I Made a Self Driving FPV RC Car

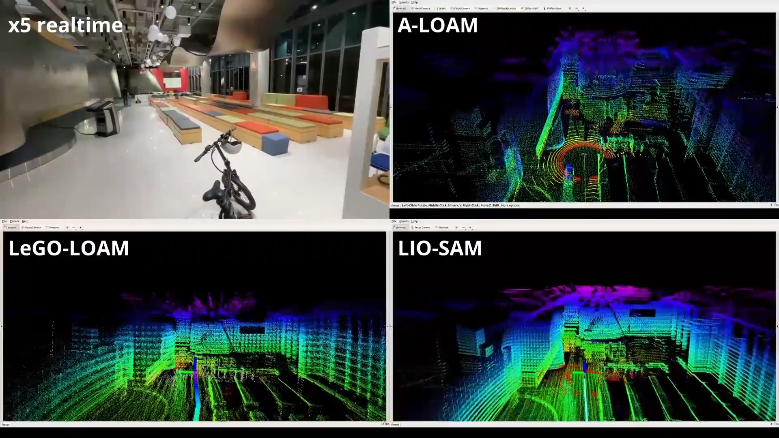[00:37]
Essentially it's a way for a robot to figure out where it is and what's around it simultaneously in real time. Now this car just happens to have a lighter so we can use this lighter to perform SLAM.
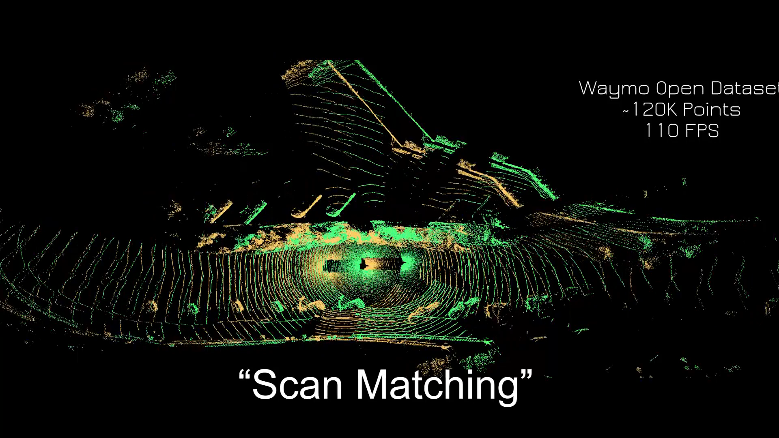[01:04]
and update it into a more and more refined map.
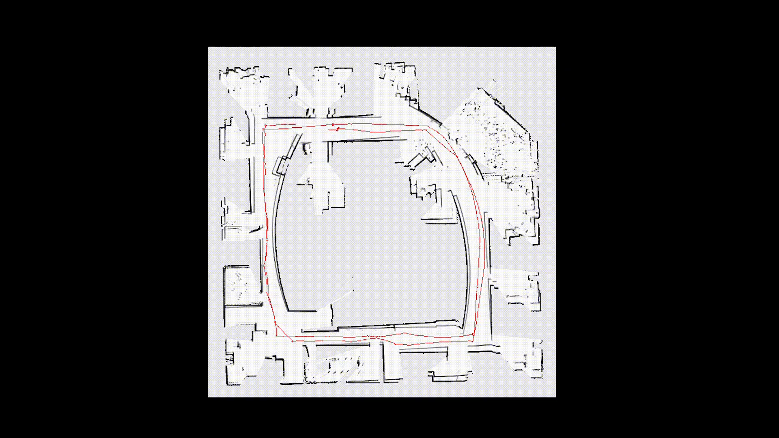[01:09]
Now this sounds all good in theory until you run the actual algorithm.
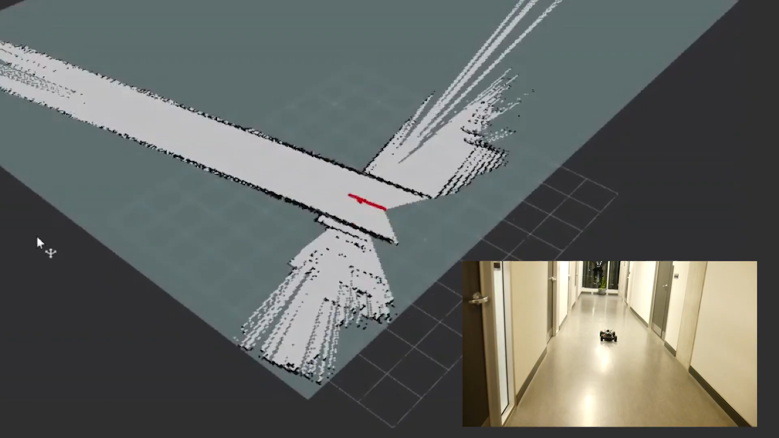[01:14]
What the hell is this? Now from this point onwards I spent over a month trying to figure out why the hell the SLAM wasn't working.
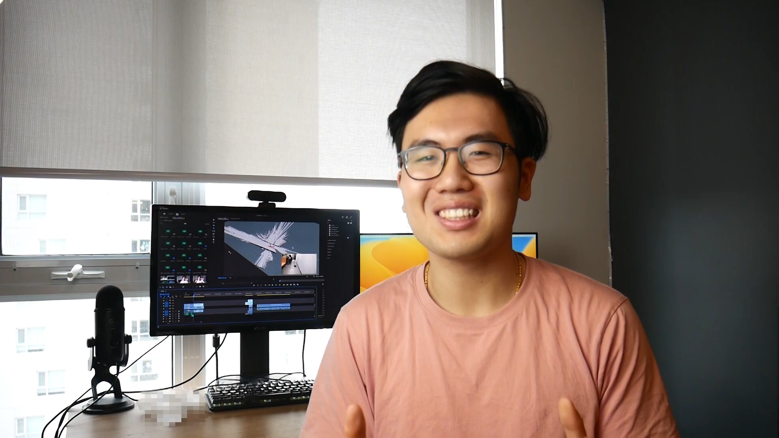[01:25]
I tried everything. I ran so many tests. I redid the PID tuning.
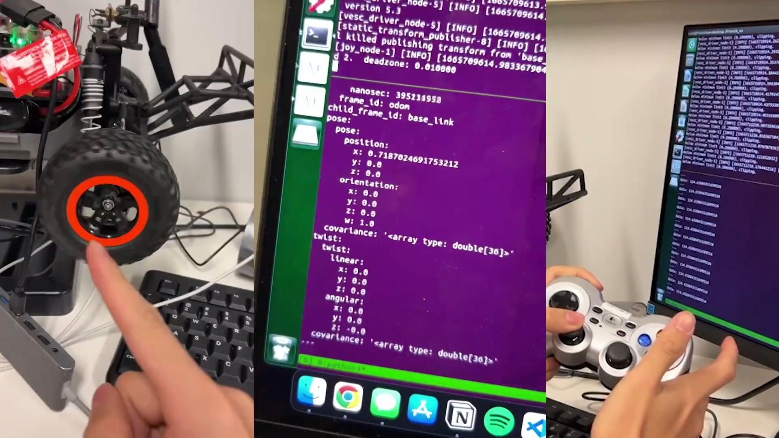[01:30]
But just nothing seemed to work. Now why turn?
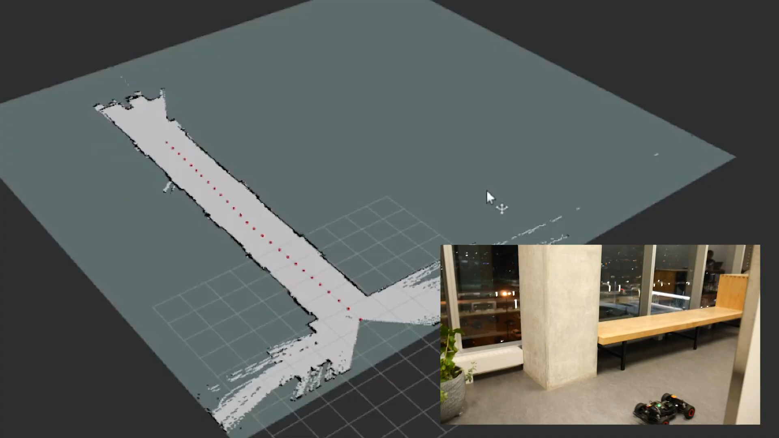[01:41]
Yo it works! In the end it turns out it was just because I added an extra negative sign for the velocity.